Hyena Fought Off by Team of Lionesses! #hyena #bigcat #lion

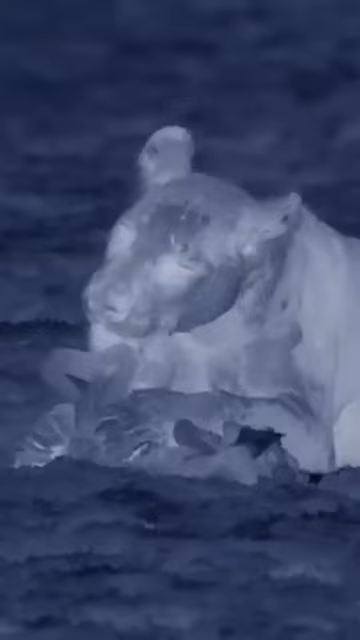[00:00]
One lioness still has something worth taking, and Ginger homes in.
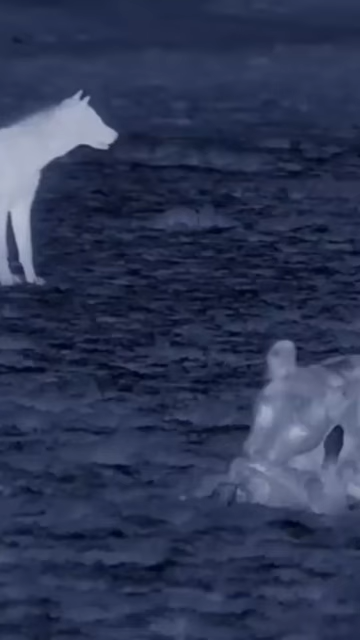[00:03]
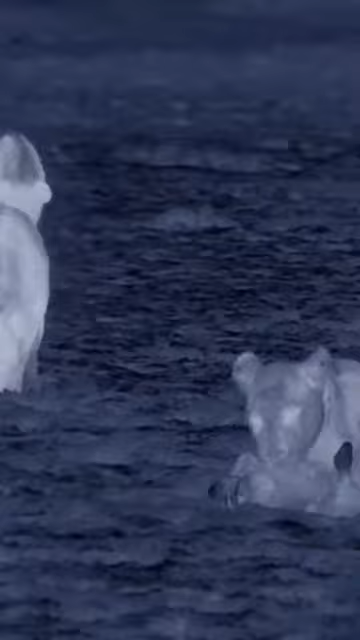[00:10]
But she doesn't go unnoticed. Wounded by the body blow, Ginger flees.